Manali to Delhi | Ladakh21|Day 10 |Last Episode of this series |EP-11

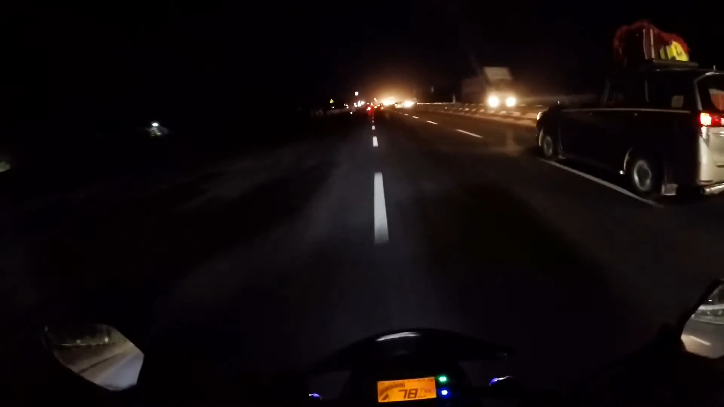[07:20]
एंड इट्स अराउंड 8:40 और हालत एकदम ख़राब हो चुकी है, अब बस घर आ जाए जल्दी यही वेट कर रहा हूँ यार। एक्चुअली गर्मी ने ज़्यादा थका दिया, गर्मी बहुत भयंकर लगी हमें, और ऊपर से राइडिंग गेयर्स और जैकेट पहननी पड़ती है, तो और फिलहाल तो मैंने जैकेट हटा दी है।
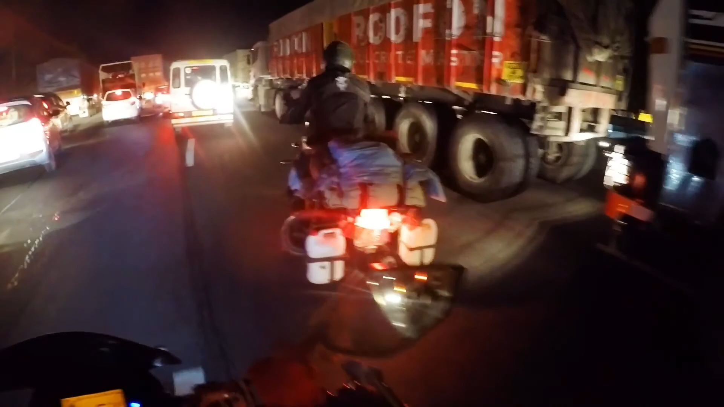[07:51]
शायद अभी पता नहीं ट्रैफिक ही है, क्यों ट्रैफिक है, क्या ट्रैफिक है, डोंट नो। कुछ और है वो, कुछ और है तो पहले से ही डाइवर्जन दे देंगे ना उसमें,
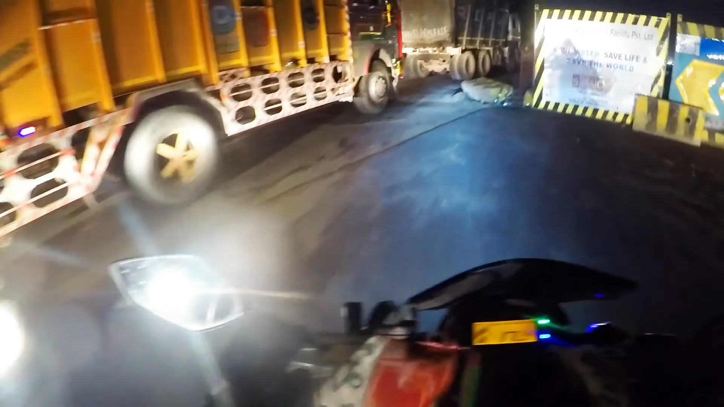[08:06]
तो सिंधु बॉर्डर वाले ने अभी वैसे हमने GPS लगा लिया है सो दैट वी कैन गेट बेस्ट रूट।
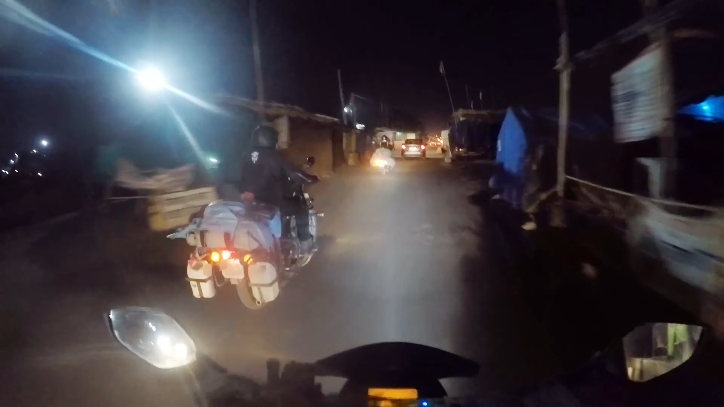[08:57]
GPS में तो ये पूरा रेड दिखा रहा है जो हम जहाँ से हम जा रहे हैं, मतलब ब्लॉकेज, पर कहाँ तक ब्लॉकेज है पता ही नहीं।
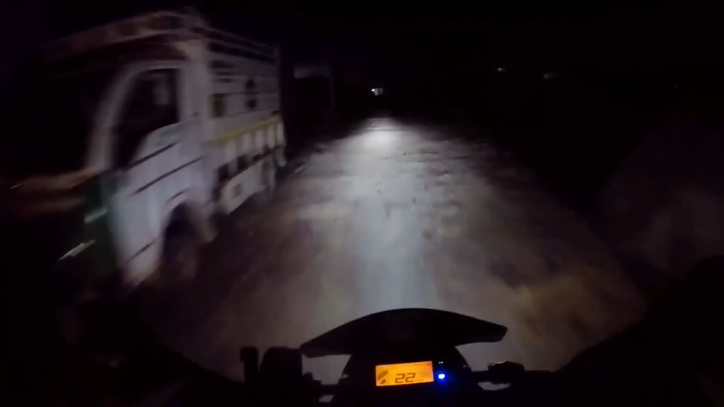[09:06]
देखो ऑफ रोडिंग कर रहे हैं हम पता नहीं कहाँ ले जा रहा है ये GPS, खेतों के बीच में से।